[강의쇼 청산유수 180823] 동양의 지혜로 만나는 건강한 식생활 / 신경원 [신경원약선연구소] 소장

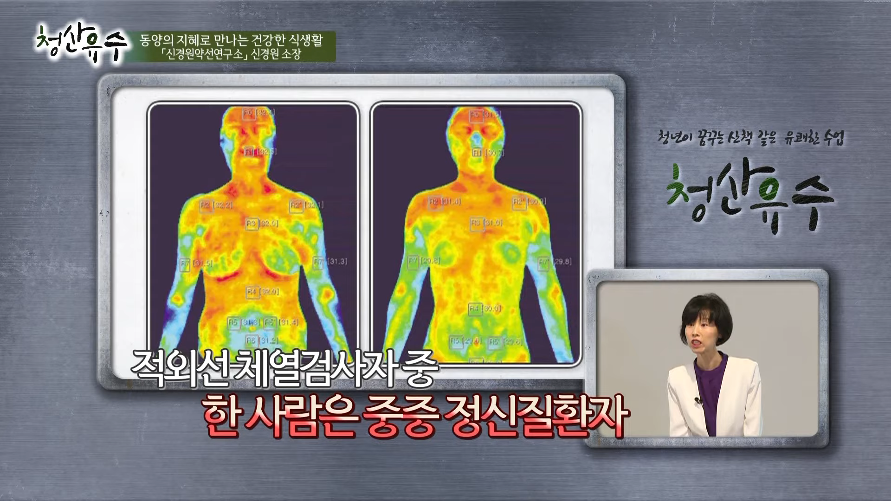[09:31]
정신질환이 있는 환자예요. 내가 봤을 때 그냥 내 상식으로 봤을 때 나는 왼쪽이 좀 비정상인 것 같아. 지금 정상적인 아주 좀 병적인 상태인 것 같다고 느끼는 분 한번 손 들어보시겠어요?
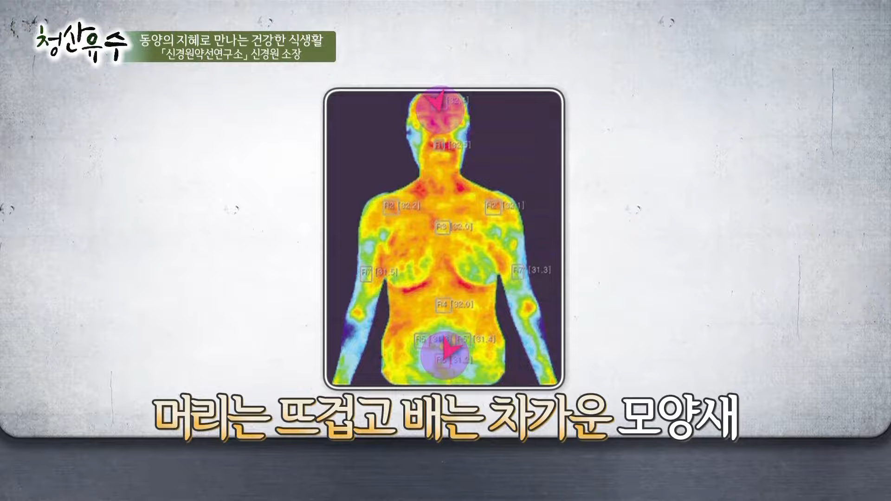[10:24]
네, 맞아요. 그리고 배를 보니까 배가 어때요? 배가 차갑잖아요. 그렇죠? 전형적인 지금 수승화강이 안 되는 케이스거든요. 지금 이 사람은 임상으로 볼 때 어떤 환자냐면 울화병 환자예요. 들어보셨어요? 울화병. 왜 오는지 아세요?